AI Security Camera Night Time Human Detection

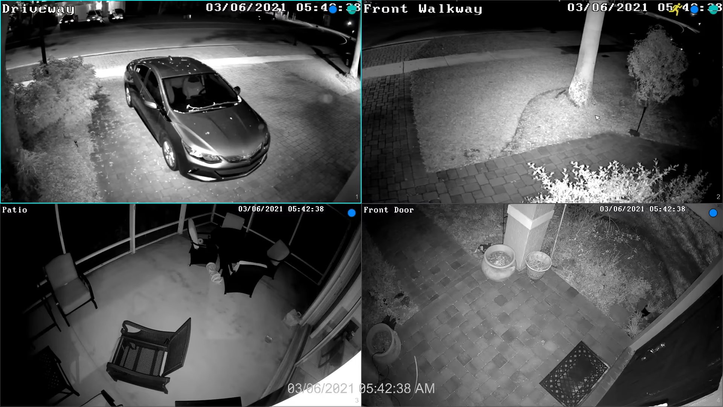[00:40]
Let's take a look. Here's the live view on my security camera system and you can see all the cameras are in infrared night vision mode. I'm going to switch to the single camera view of my driveway camera and then I'm going to right click and then select this target detection option.
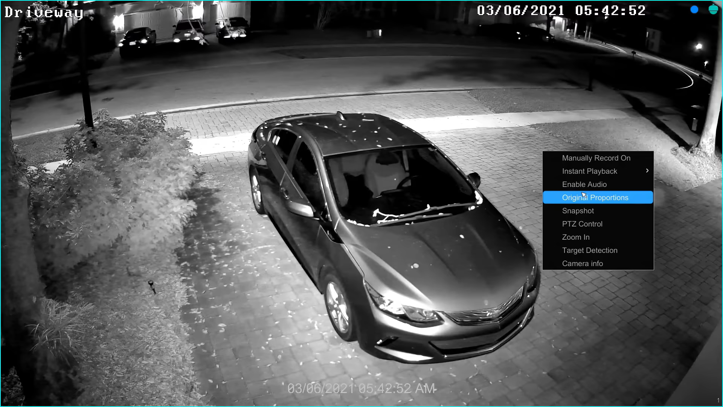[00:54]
What that does is that enables the visualization of the AI software and opens up this target detection window here on the right. This white line around my driveway is the target detection zone that I set up in the VUTRON NVR software and this purple box around my car that's the object detection for vehicles although we're not using vehicle detection for this application the visualization mode does display all the objects that are detected in view.